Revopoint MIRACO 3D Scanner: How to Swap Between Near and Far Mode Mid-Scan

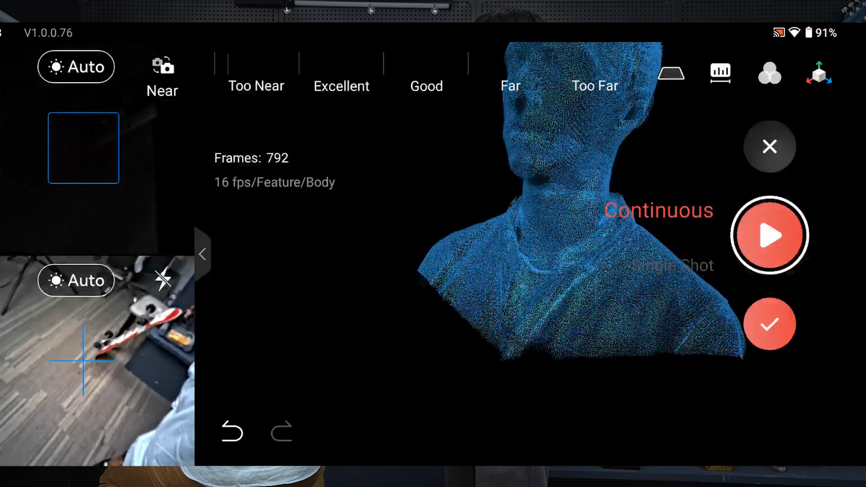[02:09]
Just remember to leave a lot of space for yourself. Okay. So now looking good, I have captured his face, hair, very detailed, no problem.
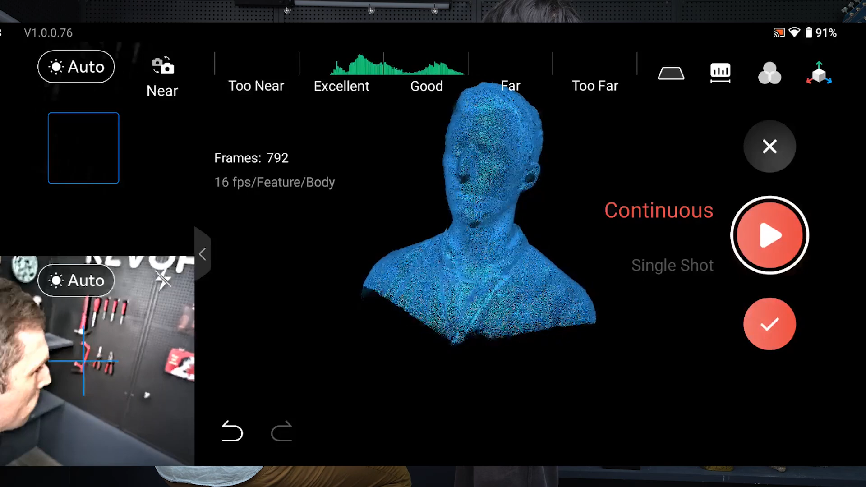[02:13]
Okay. Now let's switch to far mode.
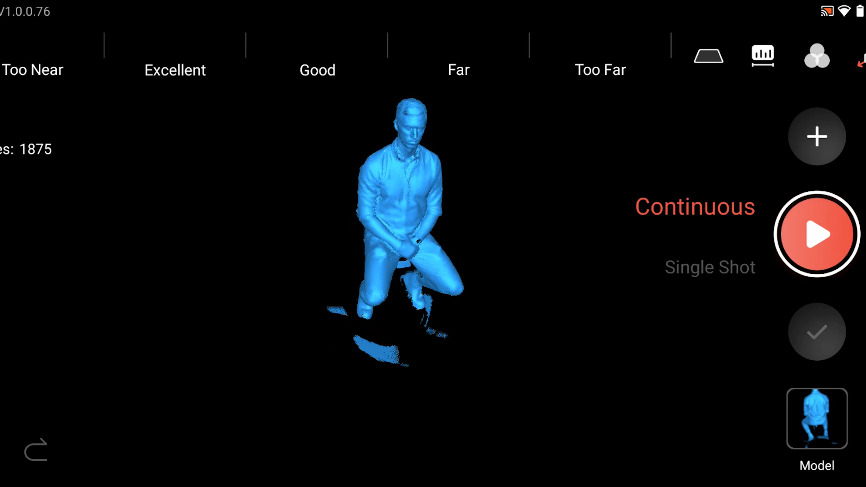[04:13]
Okay. Looking good, right? The body, no problem. Limbs, body, torso, shoulder and back. And especially because I am switching in between two modes.
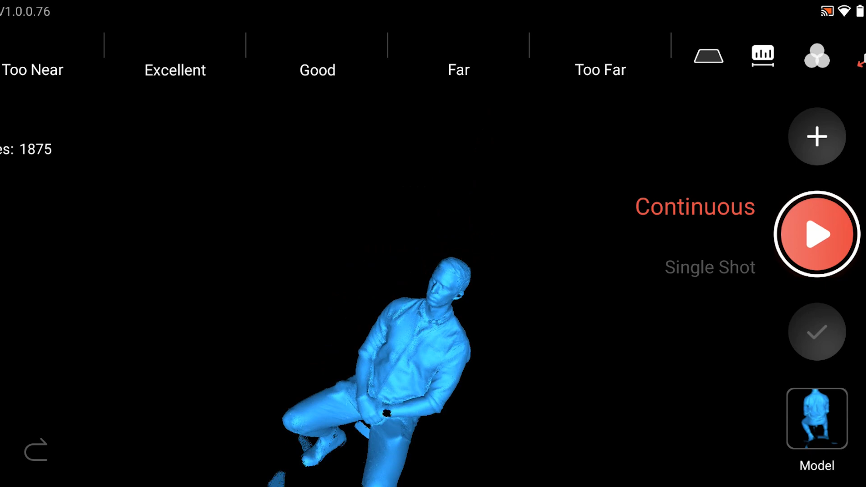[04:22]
So now I can also have his hair, his face in detail.
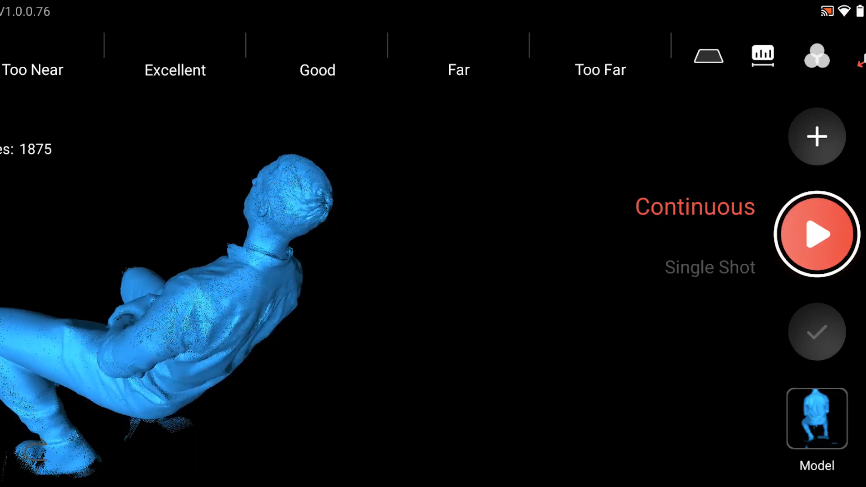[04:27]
So that's how you can complete a scan.